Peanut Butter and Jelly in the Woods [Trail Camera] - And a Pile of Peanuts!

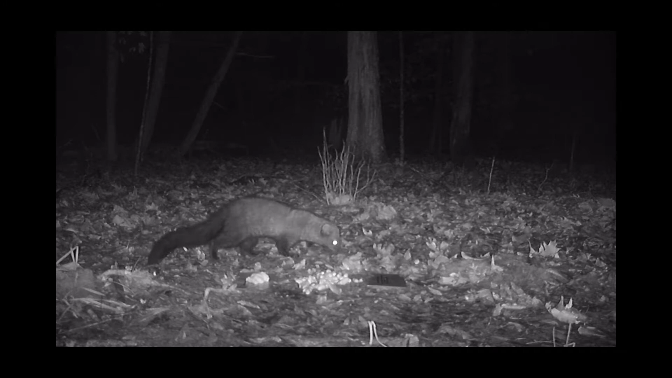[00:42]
Interestingly enough you can see that there is no more jelly left on that cardboard there. Not sure what happened. The camera did not pick it up.
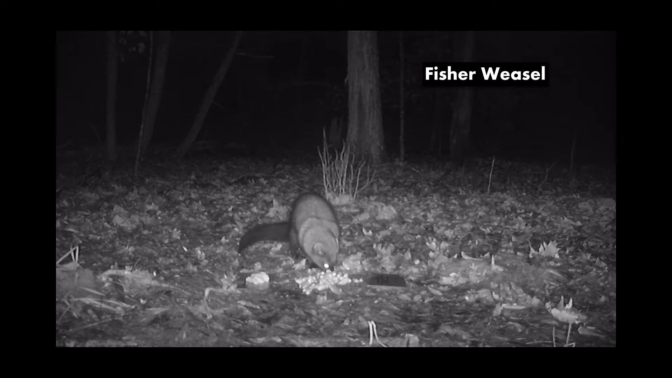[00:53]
I do think it was this little guy though that cleaned up the jelly a little earlier. You can tell he goes right over to it and licks it like he's very familiar with it. If you guys like and share these videos we'll try to get a second camera in there to catch anything that a first one doesn't catch. This guy's going to come back in a little bit but he just licks up some jelly here and then heads on his way.